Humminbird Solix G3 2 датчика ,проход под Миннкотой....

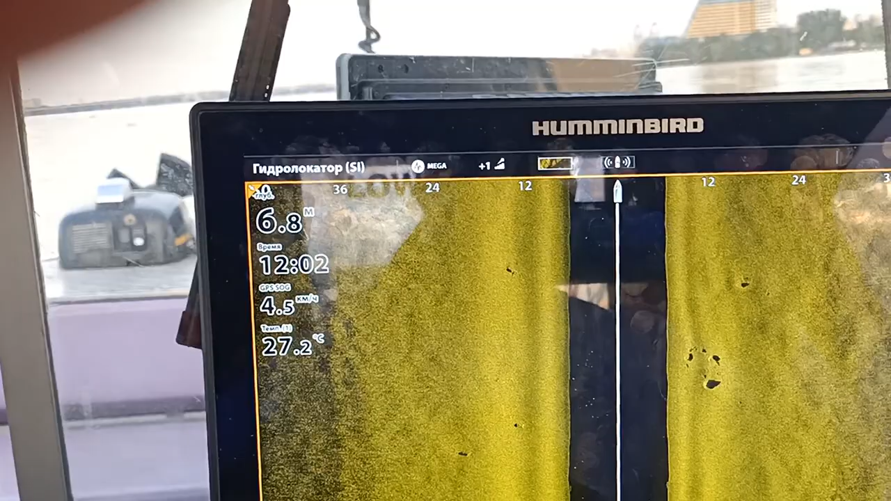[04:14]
On screen: depth 6.8 m, water 27.2°C, speed 4.5 km/h
что вода стоящая практически и сейчас я нарвусь на
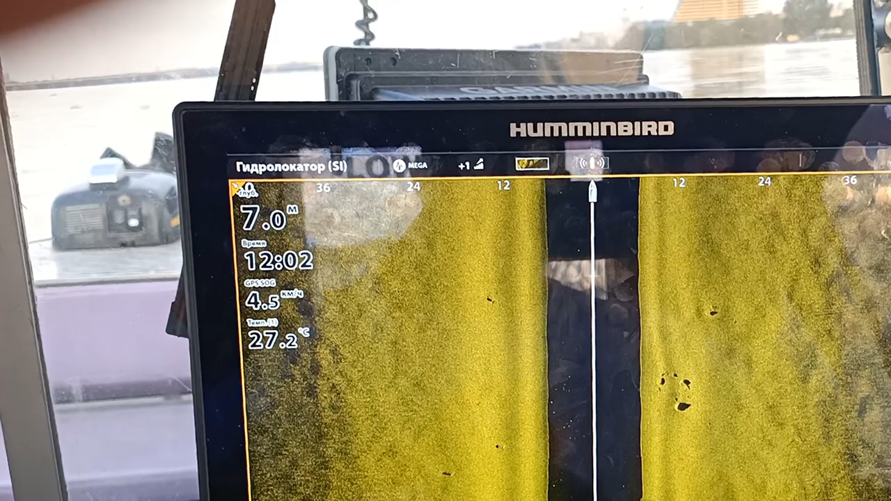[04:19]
On screen: depth 7.0 m, water 27.2°C, speed 4.5 km/h
какую-то она как мой моторчик пройдет тут водоросли плывут старого пучком
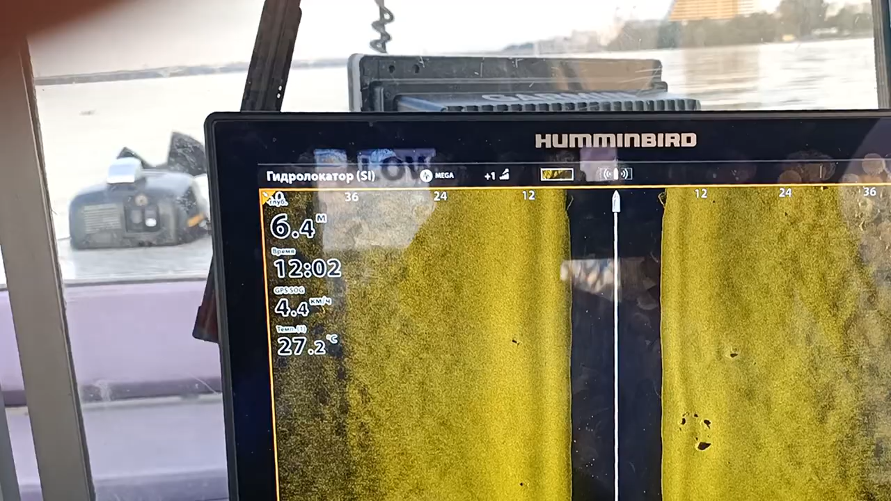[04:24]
On screen: depth 6.4 m, water 27.2°C, speed 4.4 km/h
ну ладно в общем структуры больше интересной
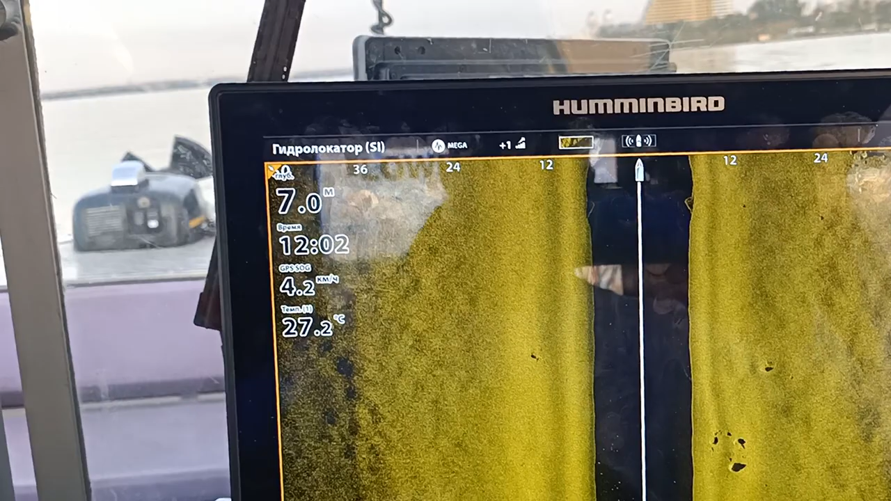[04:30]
On screen: depth 7.0 m, water 27.2°C, speed 4.2 km/h
нет да вот на экране было видно как под датчиком проплыли всякие
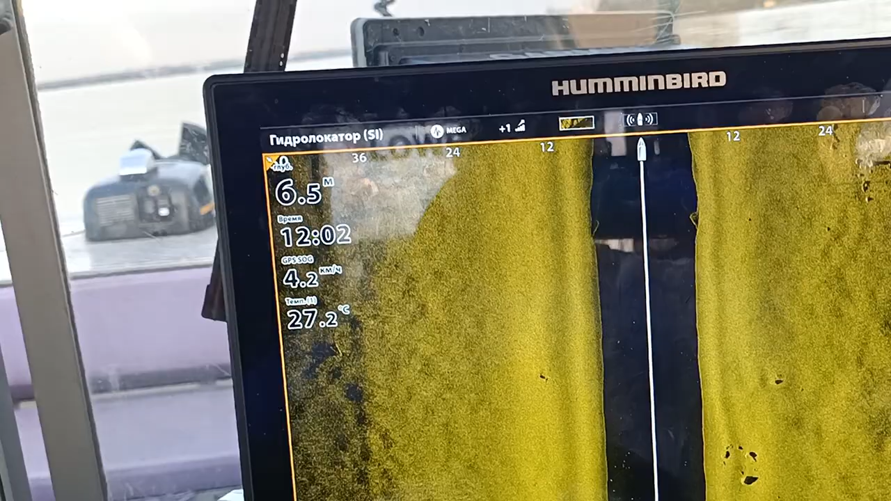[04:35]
On screen: depth 6.5 m, water 27.2°C
водоросли они начертили тут черные линии но принципе
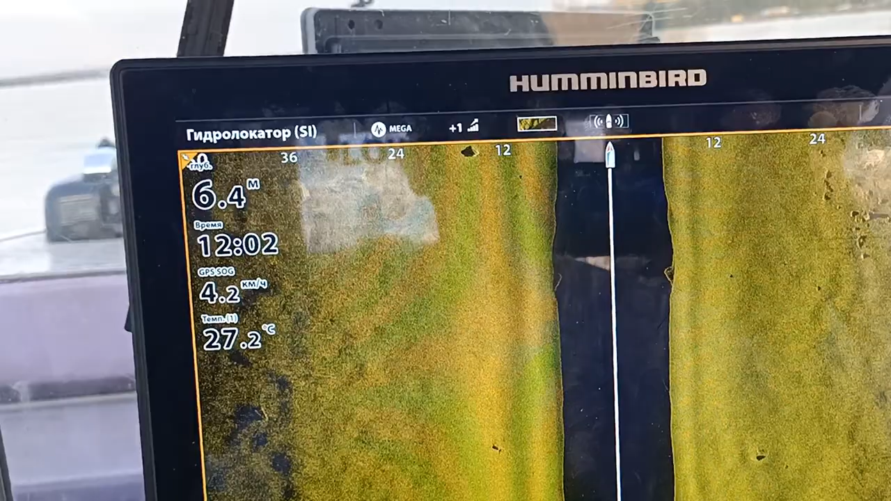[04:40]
On screen: depth 6.4 m, water 27.2°C, speed 4.2 km/h
уже вышел из зоны интересного